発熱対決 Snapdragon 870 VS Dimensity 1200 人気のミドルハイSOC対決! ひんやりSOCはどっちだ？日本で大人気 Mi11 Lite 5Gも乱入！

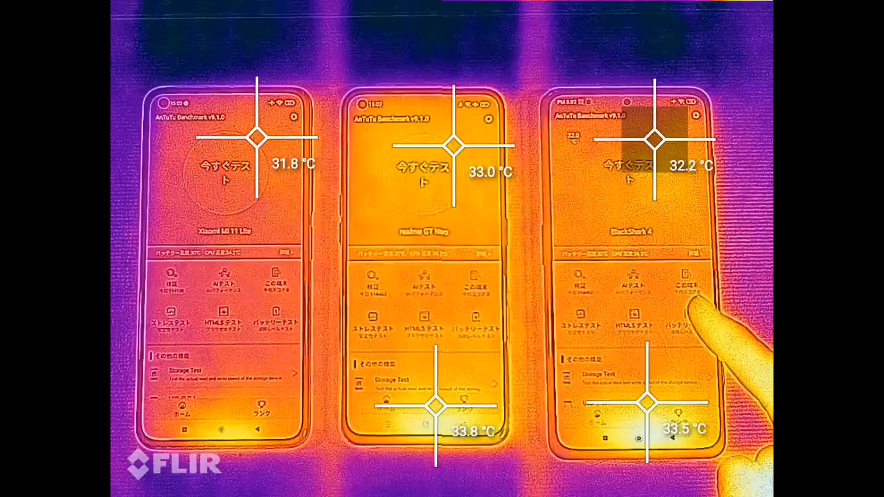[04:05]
で、真ん中がディメンシティ1200を搭載したリアルミーGTで、一番左がね、ミイレブンライト5Gです。
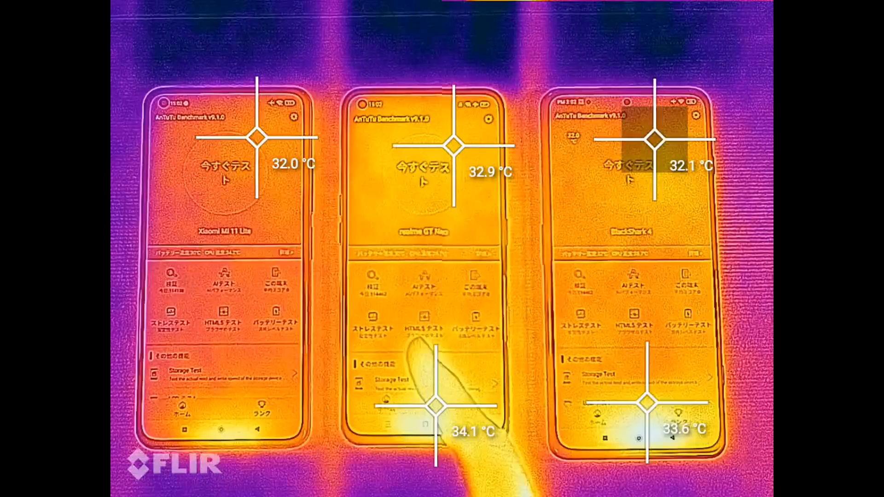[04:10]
で、まだアンツーベンチマークを回す前の状態なんですけれども、この2体がね、ちょっと熱いんじゃないかなと思います。で、温度をね、測るところをこうね、つけてるんですけど、これ最大5個までしかつけられないので、ちょっとここだけ測れないんですけど、それでもね、ミイレブンライト5Gが、まだね、アンツーベンチマークを動かす前の状態であれば、一番ね、温度が低いんじゃないかなと思います。ただ、32.1と33とかね、32ぐらいなんで、まあね、サーマルカメラで測ると、
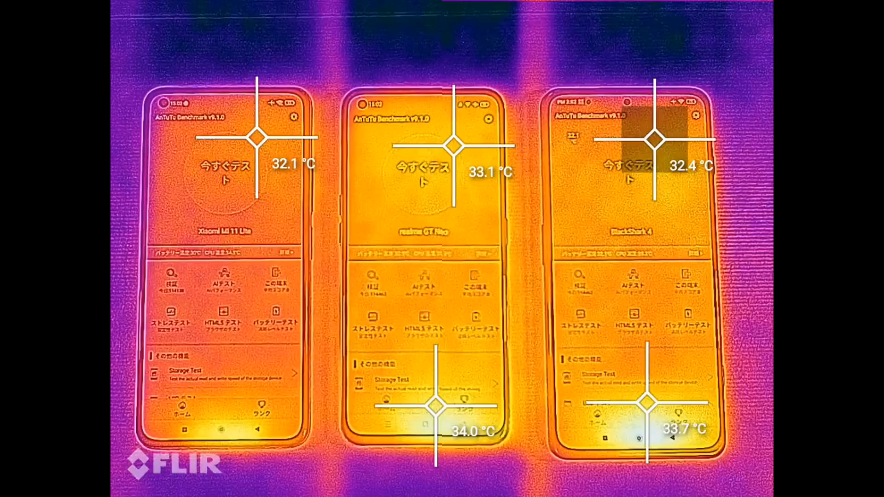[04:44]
この微妙な差がわかりますけど、おそらく体感では全く差がないんではないかなと思います。それではね、アンツーベンチマーク回していきたいと思います。せーの、ドン、ドン、ドン。
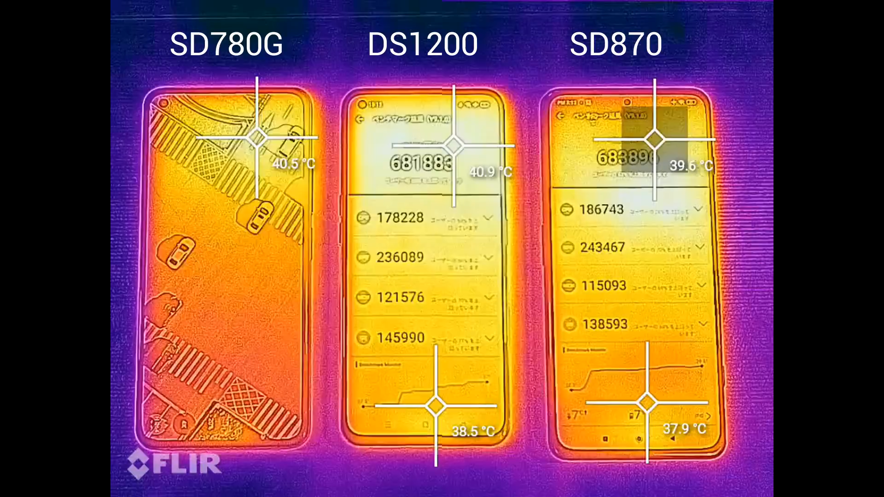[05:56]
アンツーベンチマークの結果が出ました。スナップダラゴン870を搭載したブラックシャーク4は、68万3千点です。真ん中ですね、ディメンシティ1200を搭載した、リアルミイGTでは、68万1千点。ミイレブンライト5Gは52万4千点というスコアの結果です。今ね、ずっとサーマルカメラで眺めてましたけれども、今見てわかる通りね、基本的に全体が発熱していないのは、熱がこもっていないのは、ミイレブンライト5Gですね。
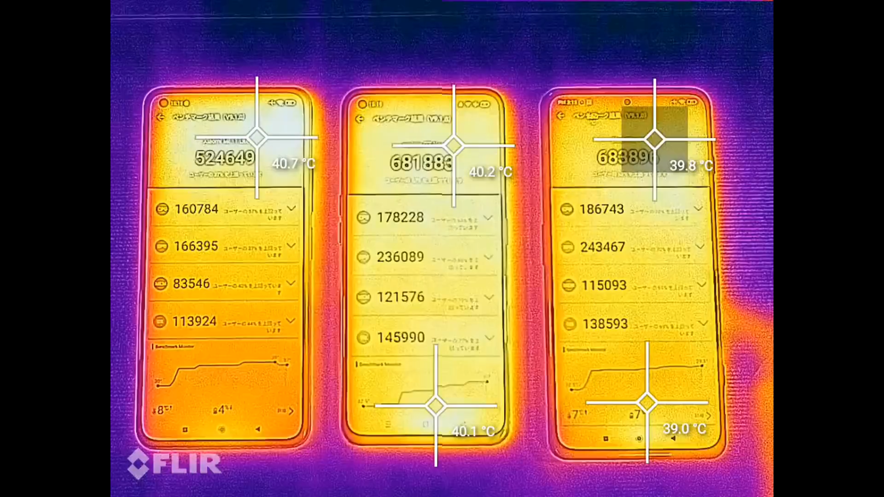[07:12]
ただ、これSoCの発熱というよりも、その発熱といいますかね、放熱の処理とかがやっぱり差があるのかなという感じです。やっぱりゲーミングスマートフォンなんで、今だいぶ下の方まで熱くなっていますけど、最初の方はかなりこの真ん中辺は熱くなっていなくて、頭の方だけだったんですよね。ただディメンシティといいますかね、このリアルミーGT-Neoについては、結構最初から全体が熱くなっていましたので、この辺はですね、やっぱり冷却性能の違いじゃないかなと思います。でもですね、やっぱり実際3台測ってみましたし、
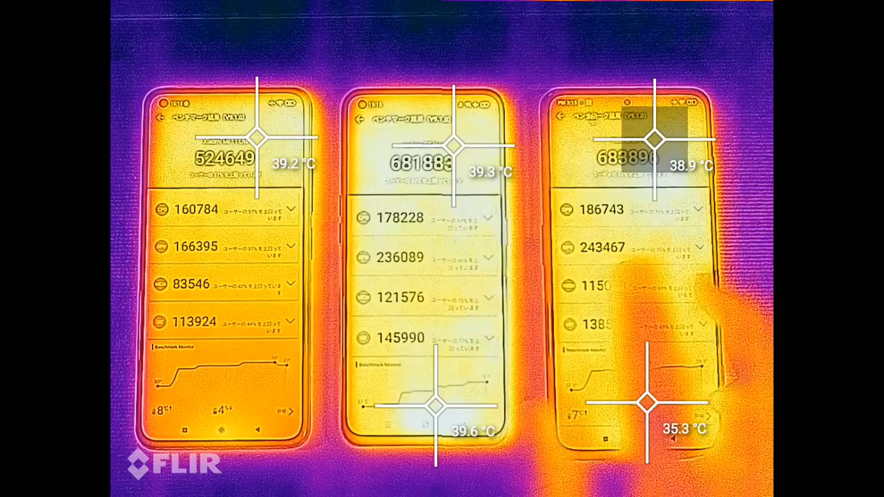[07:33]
この辺は全く性能が似たような性能なんですけれども、まあ、さほど差はないかなと思いますね。ちょっとね、実際に手で触ってみましょうか。あ、あったかいですね。
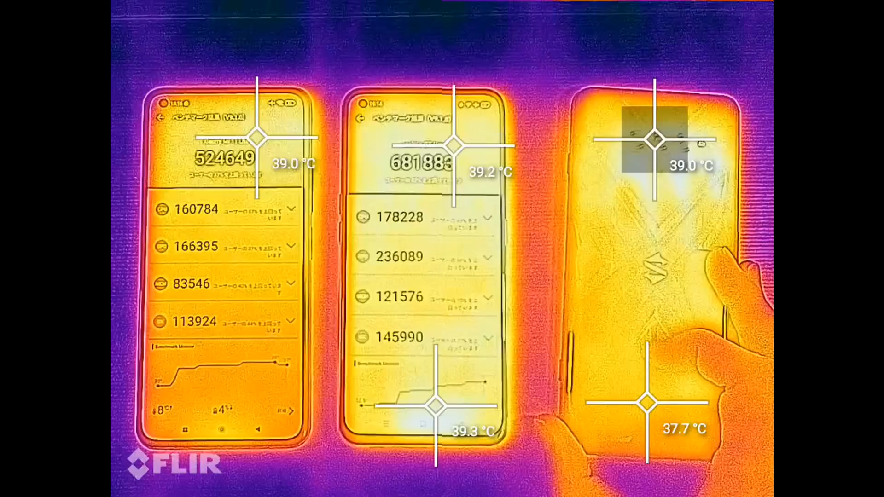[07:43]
ほんのりとあったかい感じ。こっちは。はいはい、あったかいですね。
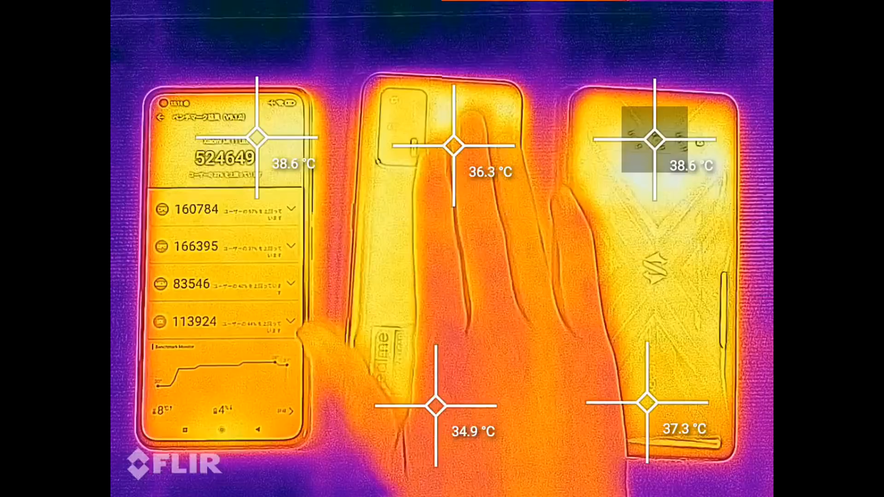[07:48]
じゃあこっちは。はいはい、あったかいけど、やっぱりこの辺が熱がね、あんまりいってないですよね。これはもう全体的に熱がいっちゃってますけど、だから、そうですね、やっぱりこのSOCの周りは、どれもね、ほんのりあったかいですけれども、まあ、下のほうも、まあ、やっぱり似たような感じですね。まあ、だいたい似たような感じかなと思いますね。だからやっぱりその発熱の差については、まあ、若干ね、まあ、ディメンシティの戦略のほうが、発熱が早いと言いますかね、結構早い段階で熱くなってたとは思います。
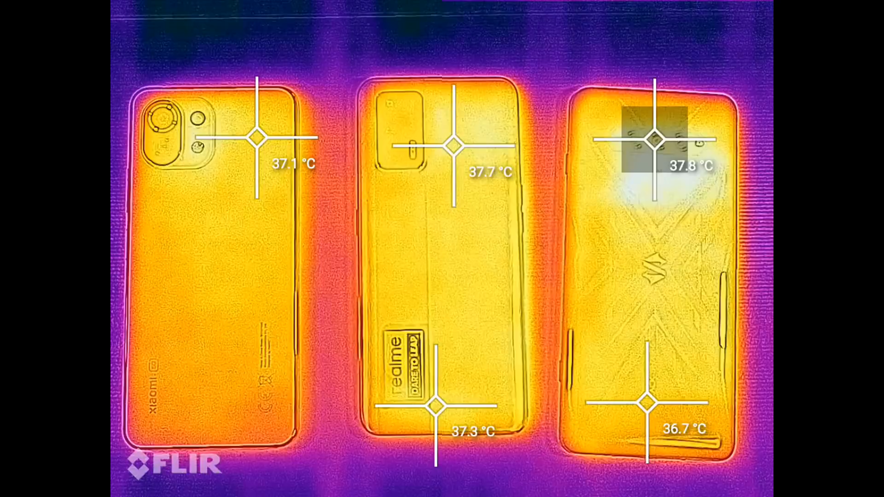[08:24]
まあ、あとはね、その端末のね、その冷却システムの違いによって、まあ、若干ね、熱がこもったりとか、全体に熱を持ったりとか、まあ、その辺の差はあると思いますけれども、まあ、この3つに限ってはね、